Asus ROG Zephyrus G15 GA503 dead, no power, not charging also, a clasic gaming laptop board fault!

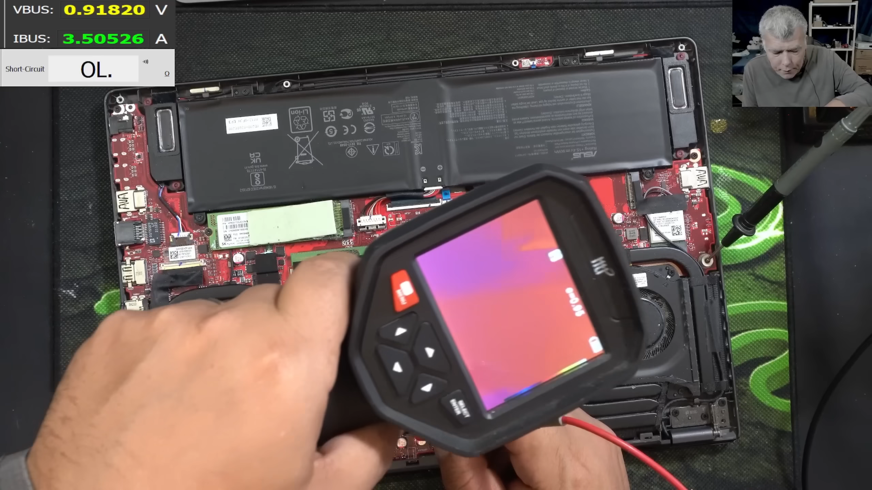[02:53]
So it's taking 3.5 amps and what is shorted. Nah, I can't see anything on the board. Nah, it's something under the heatsink, right?
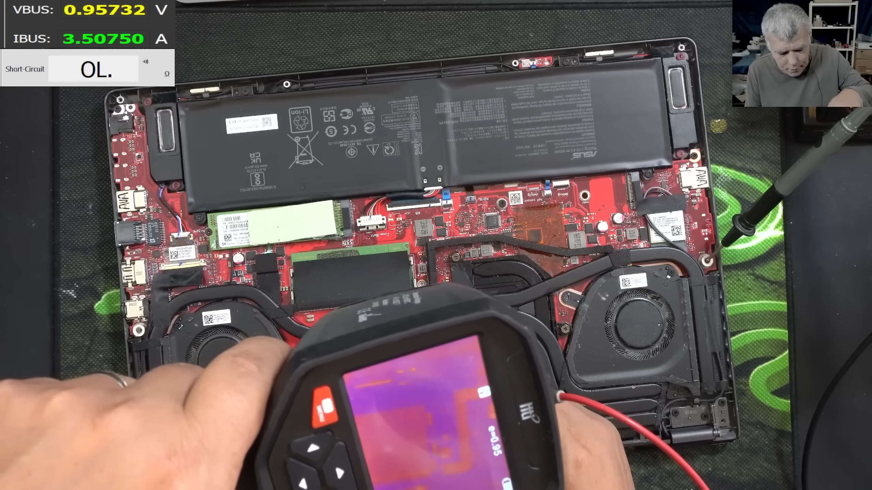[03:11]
Yeah, it's something under the heatsink. Let's take out the heatsink and let's check. But it doesn't look good.
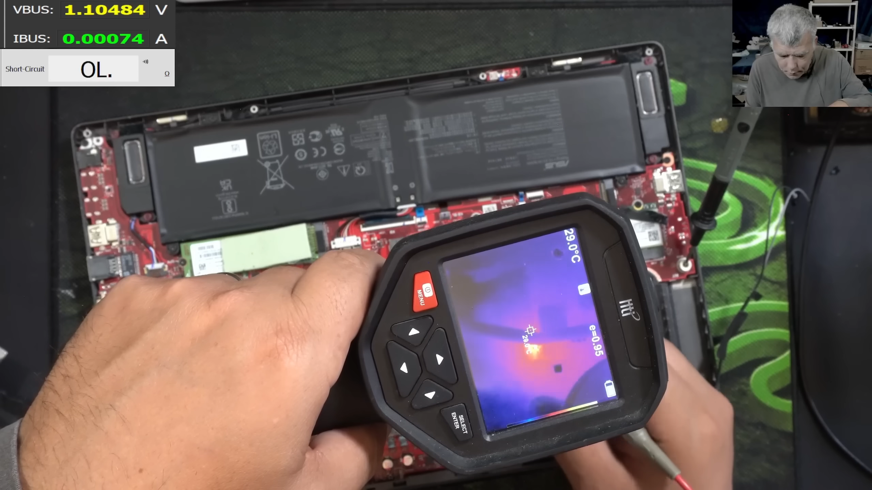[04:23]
The GPU is slightly warm. But what is that? Wait, what is that? So here somewhere, here, is something which is getting hot.
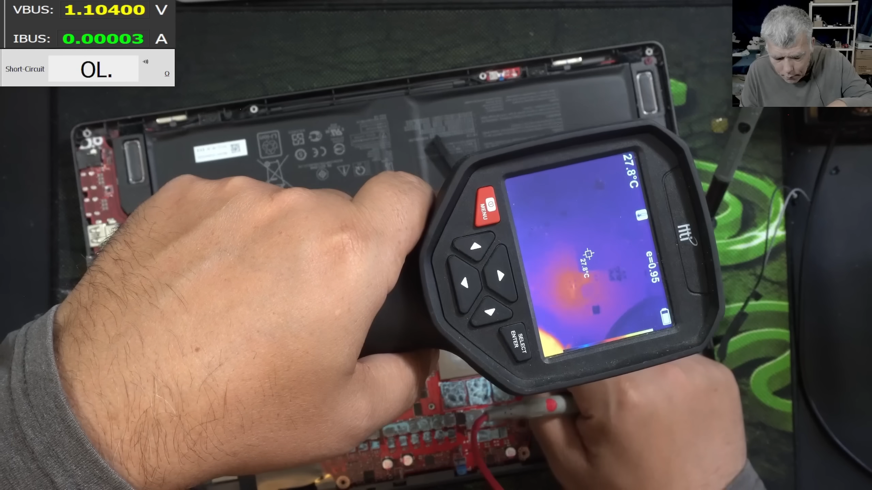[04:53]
On screen: spot 27.8°C
Here somewhere. Capacitor? Huh? You think it can be a capacitor?
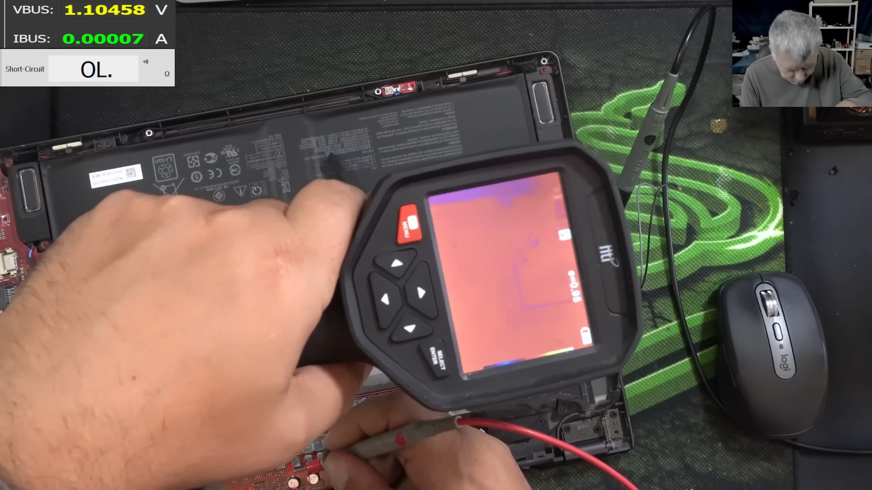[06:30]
Coming with current. I mean, the heat is so faded. You can see it. But it can be this capacitor.
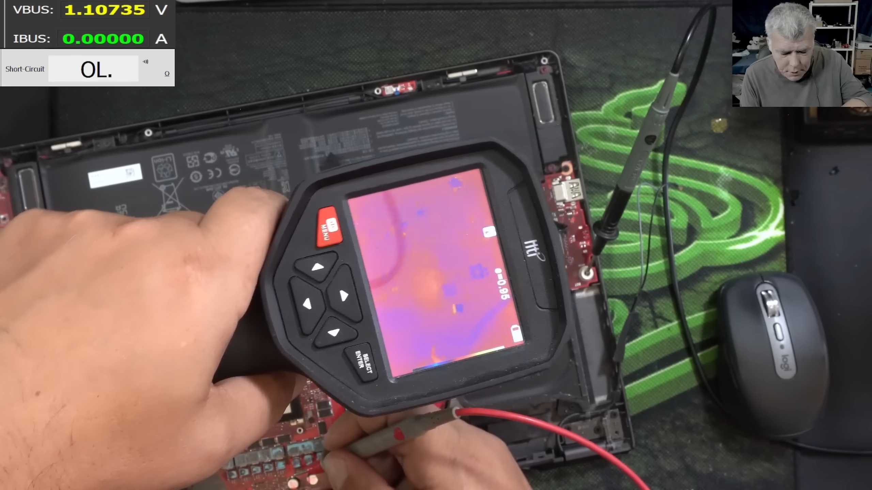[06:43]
Yeah, it can be. Okay, let's remove that capacitor. But happy is nothing here.